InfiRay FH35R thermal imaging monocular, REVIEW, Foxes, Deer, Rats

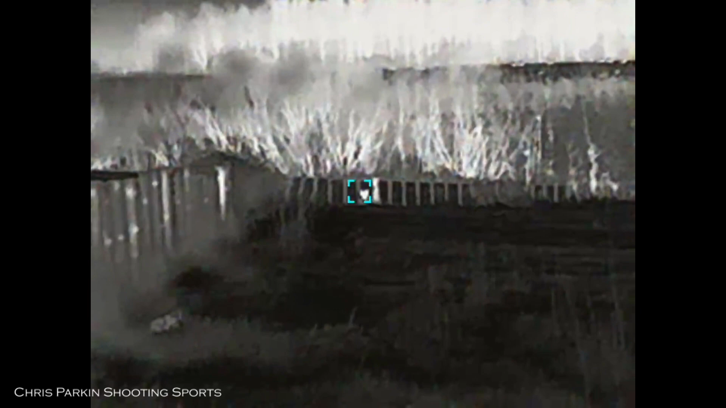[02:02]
Still in full daylight this is the first fox peering through the fence just over 100 metres away.
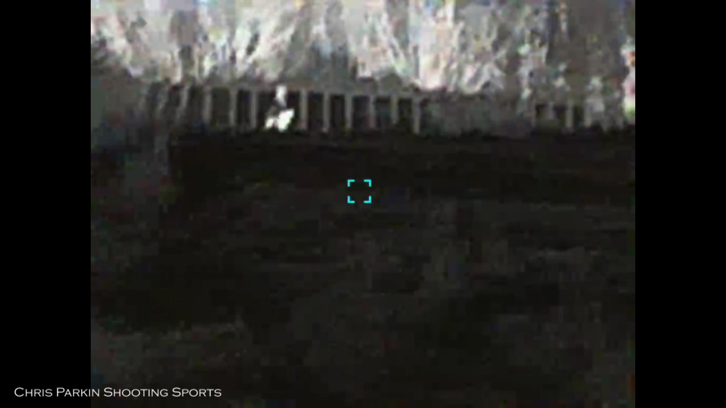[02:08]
He doesn't seem to act to any sand we make at all whether positive or negative certainly doesn't seem bothered by us if he can hear us and just carries on his way.
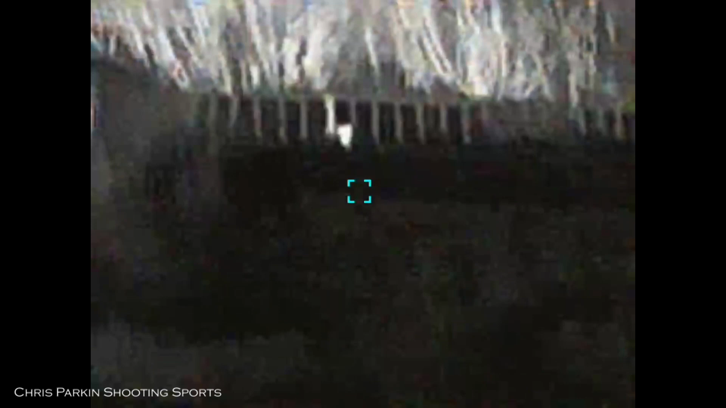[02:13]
The FH35 is equipped with a 12 micron 640 by 512 pixel high resolution sensor.
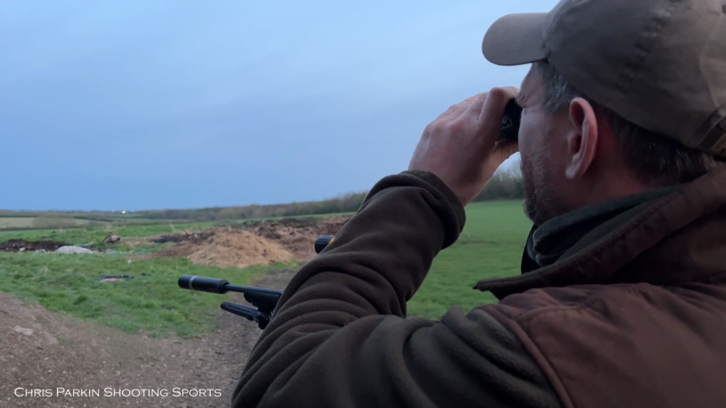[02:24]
The net d rating is less than 35 millikelvins for greater thermal resolution. Everything is displayed on a 1024 by 768 pixel LED screen display inside.
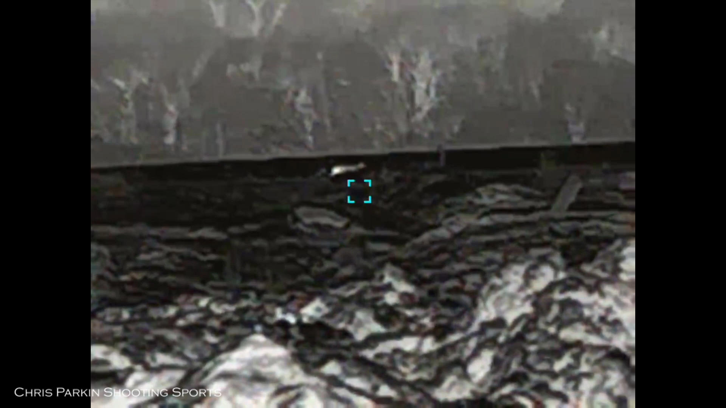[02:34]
It's worth mentioning that when using the infrared with an additional display
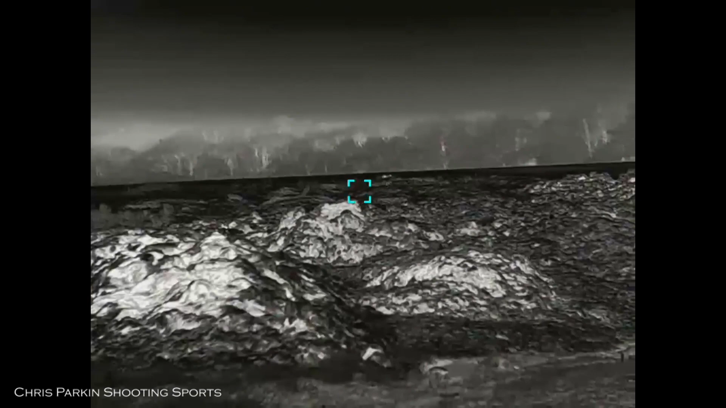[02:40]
screen so that an observer can watch what's going on there's notably very little latency or lag so it's easy to keep up with the situation real time.
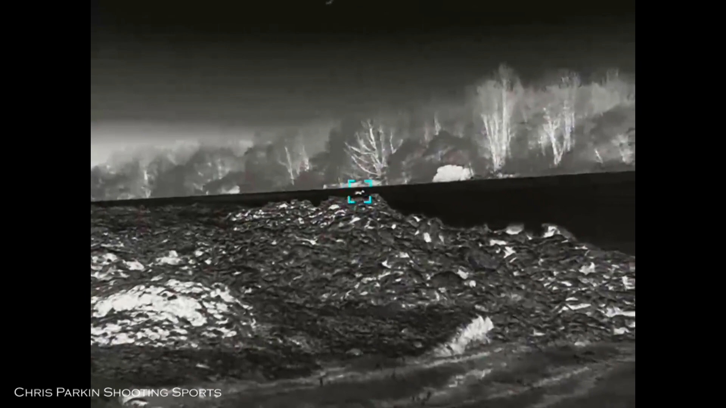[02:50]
Batteries can be quickly removed and replaced with new ones in a matter of seconds. Carrying an additional battery pack as standard can extend battery life up to 12 hours.
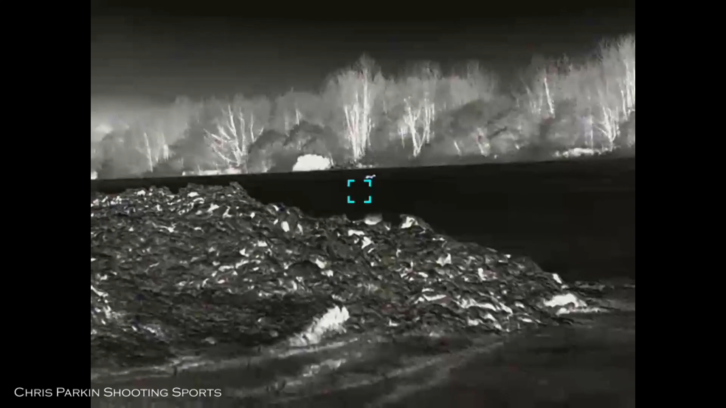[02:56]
The supplied batteries are rated at five and a half hours operating time and I've found this to be quite realistic.
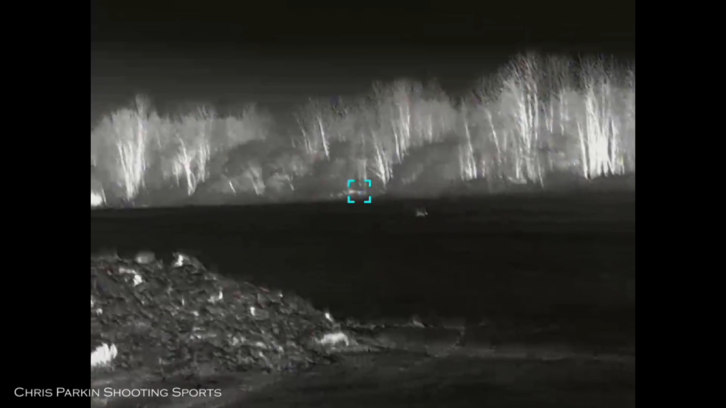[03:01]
Nothing seemed to this fox from his path.
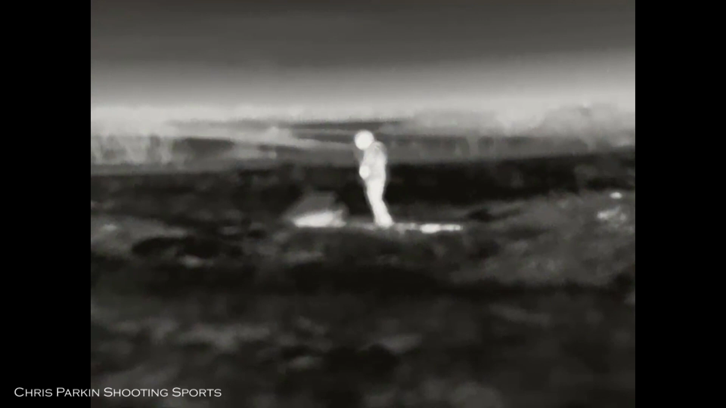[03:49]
So after seeing a lucky daytime fox now we're in position we're going to put the caller out and see what we can see later after dark.
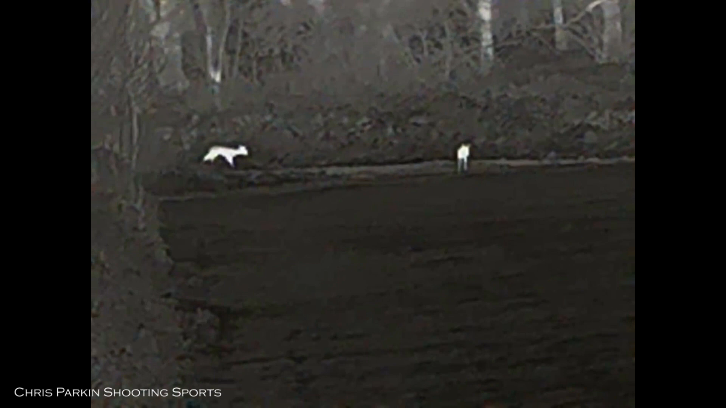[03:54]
The first arrivals are even more roadier which is shown in a very crisp white on black thermal picture at about 200 metres.
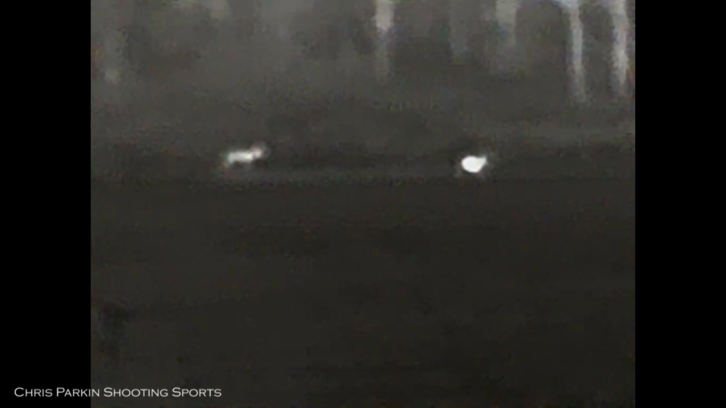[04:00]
This fox at 180 metres is coming in towards the caller.
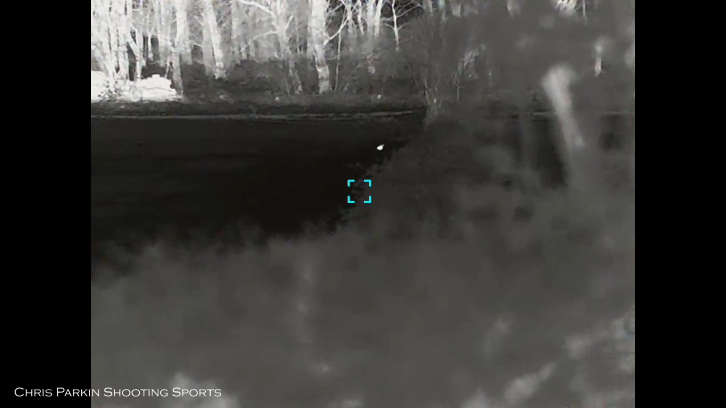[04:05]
This roadier got as close as 20 metres away from me before it realised.
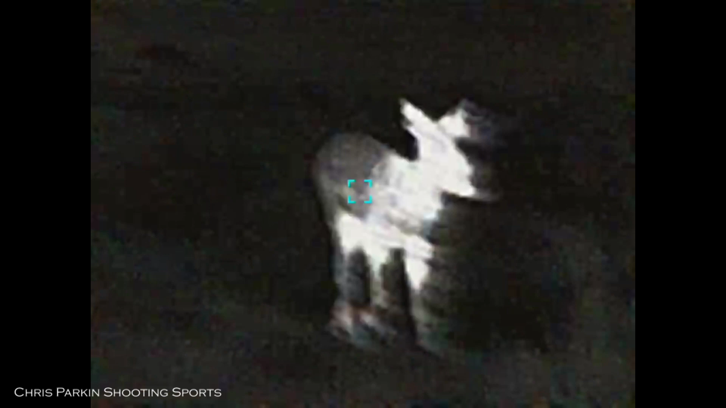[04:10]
I think it actually heard the buttons clicking as I was changing through the colour palettes to look at it.
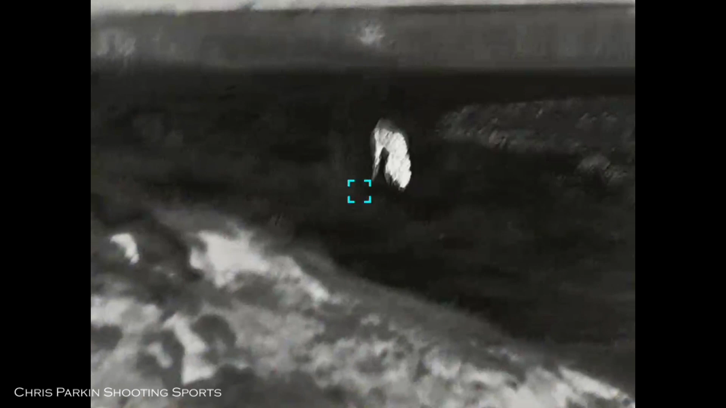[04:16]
Note just how much detail in texture you get from the temperature sensitivity of the sub 35 millikelvin sensor.
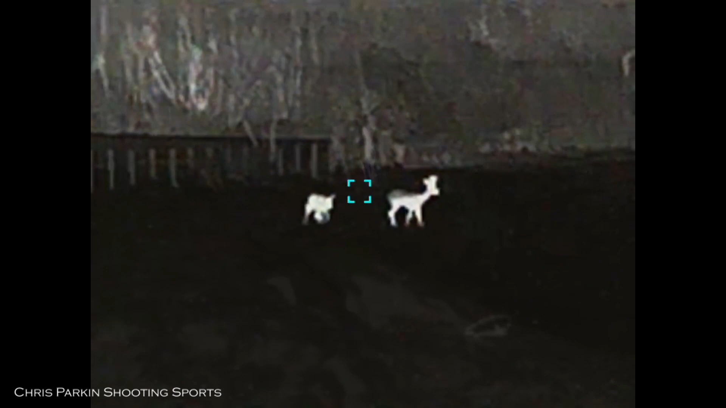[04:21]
He can see two more in the different colour palettes.
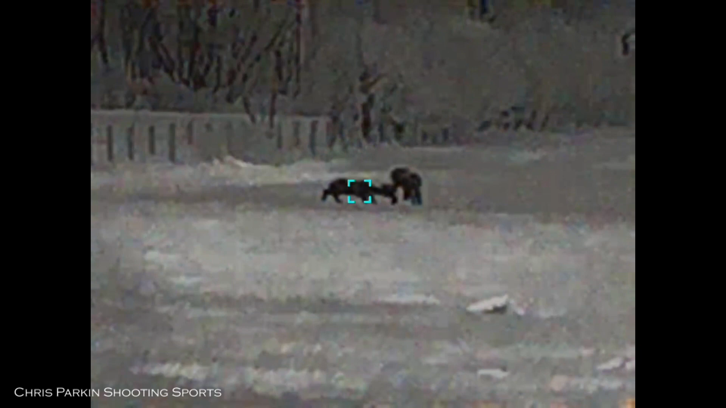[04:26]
It's also notable how smooth the image quality is with the fast refresh rate on the screen.
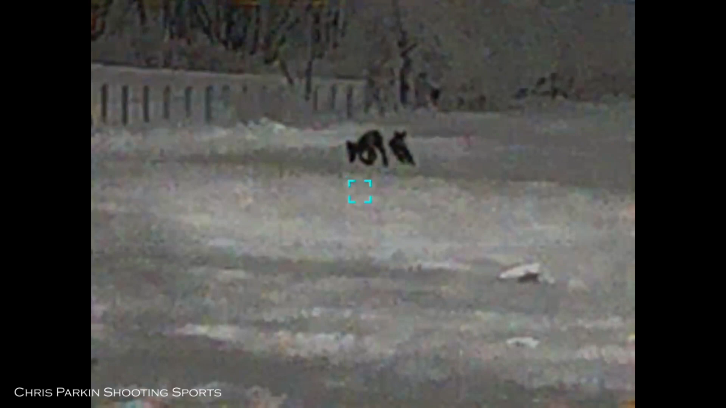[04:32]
They're just over 100 metres away. Two more deer pricking their heads up out of foliage over 250 metres away.
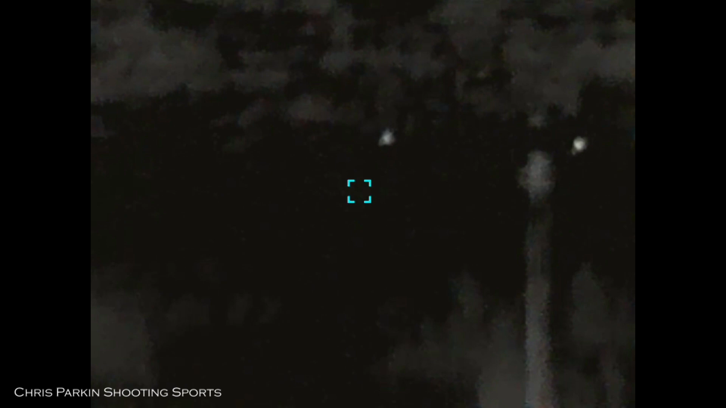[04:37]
He can see me zooming in to show a little bit more detail.
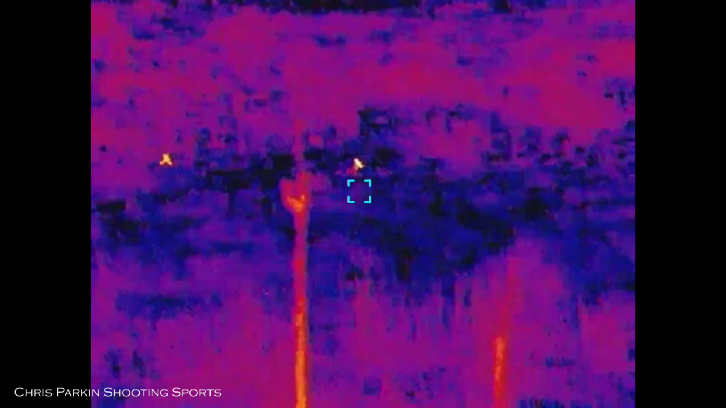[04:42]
And the various colour palettes offered are standard white hot, black hot, red hot, target highlight, iron bow and rainbow.
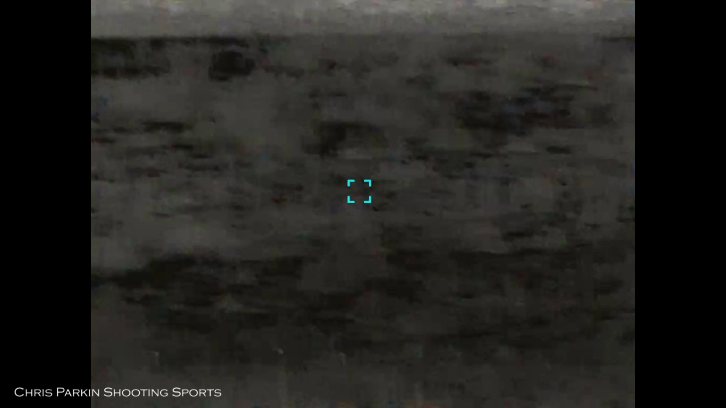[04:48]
You can switch between warm and cool hues as well.
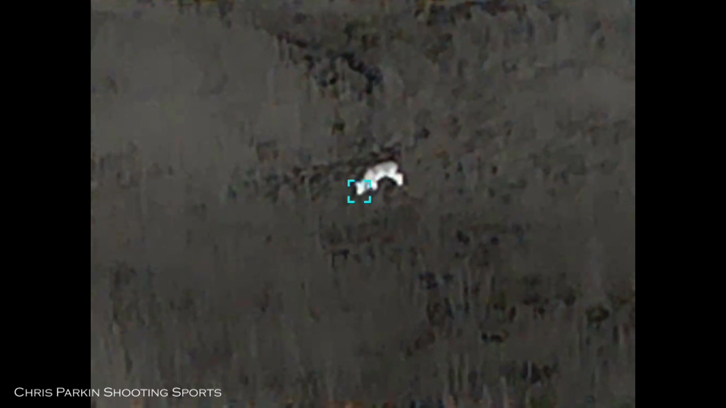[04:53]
Under the warm hue users can get softer imaging to avoid visual fatigue and under
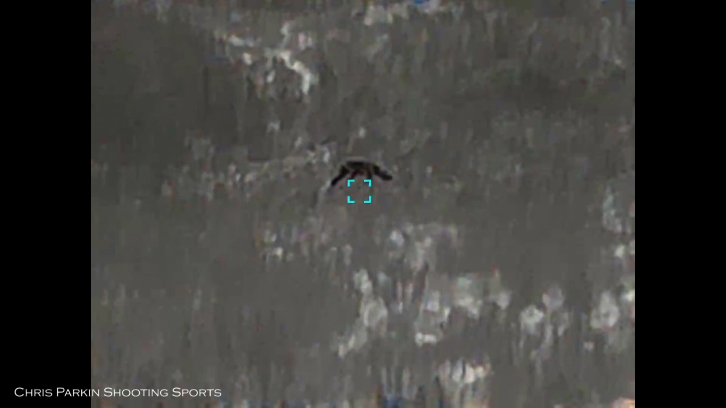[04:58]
the cold hue users experience visually clear imaging quality with rich details and highlighting targets.
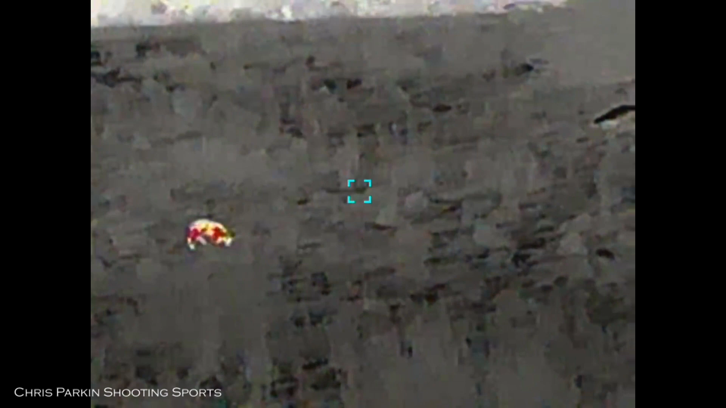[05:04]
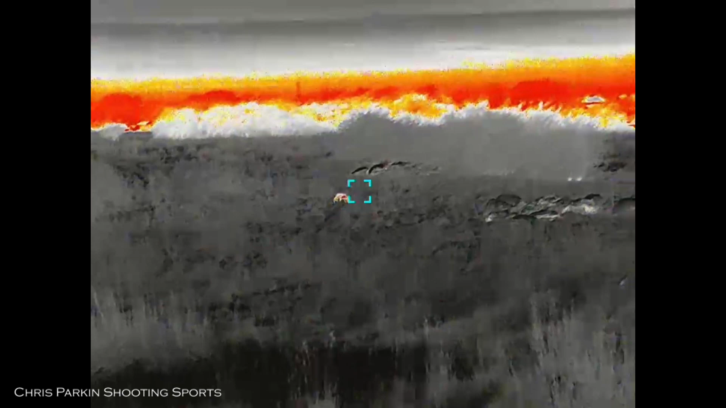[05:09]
Again it's notable that even with the heat from the village roofs beyond we aren't having problems with thermal metering across the field of view
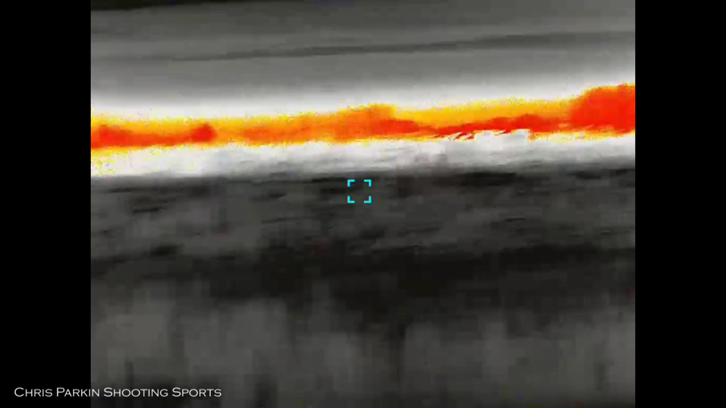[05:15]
so we can still see the deer easily without having everything dimmed down by those hot spots in the background.
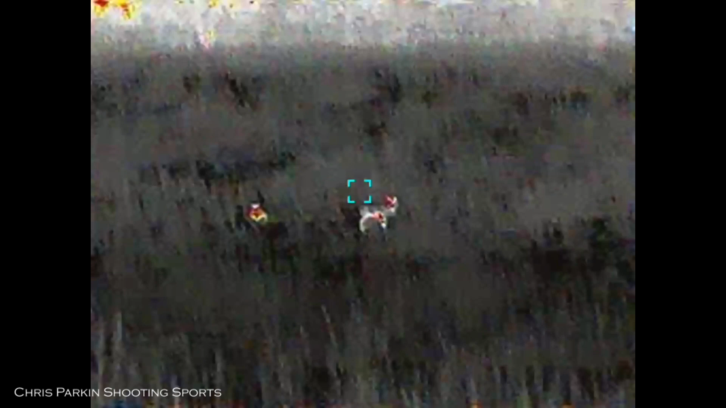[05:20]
As we come back in towards the farm these sheep are between about 50 and 100 metres away.
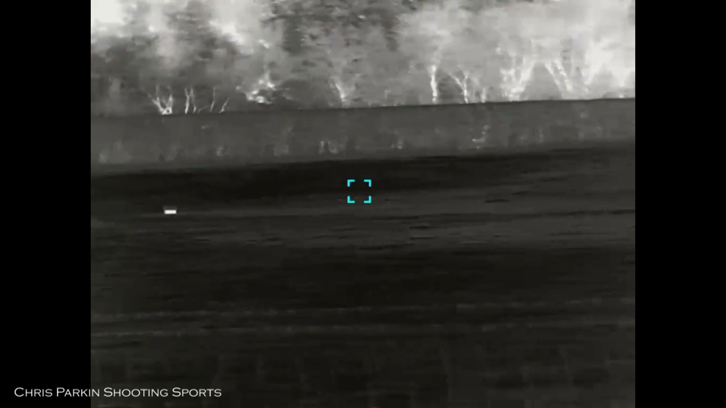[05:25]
The i-ray will record both videos and stills and there is a 32 gigabyte internal storage capacity.
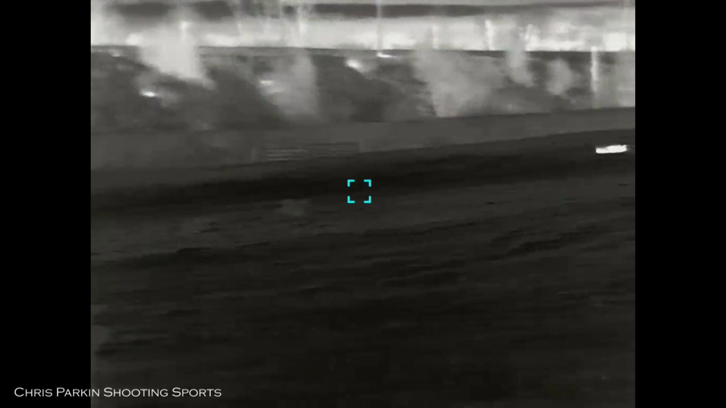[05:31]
This can be transferred either using the wi-fi or the usb-c cable supplied.
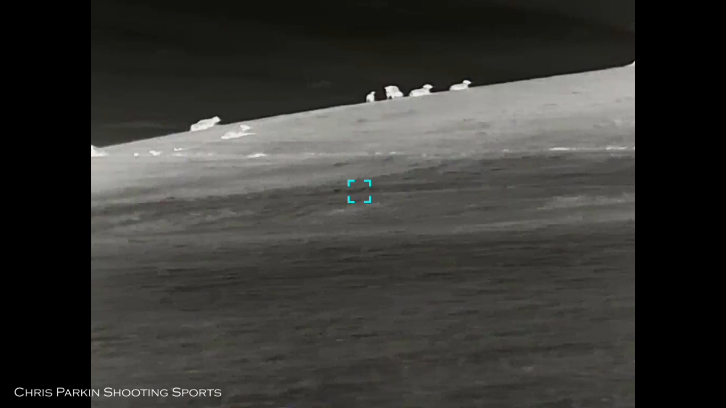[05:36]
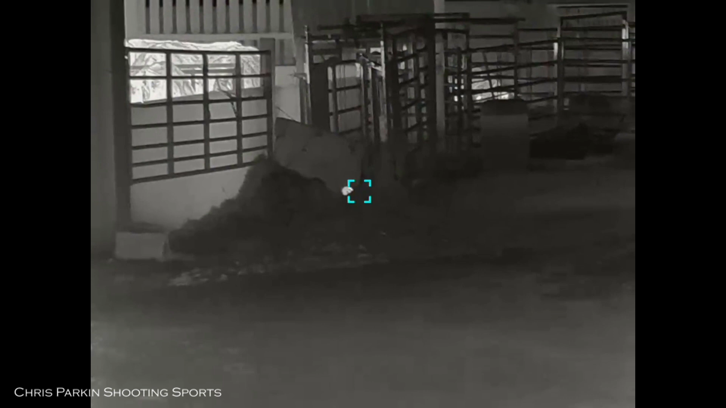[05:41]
Overall dimensions are 160 by 90 by 50 millimetres and weight is less than 400 grams. It's got an ip67 rating for water and dust proof and is operable from minus 20 to plus 50 degrees centigrade.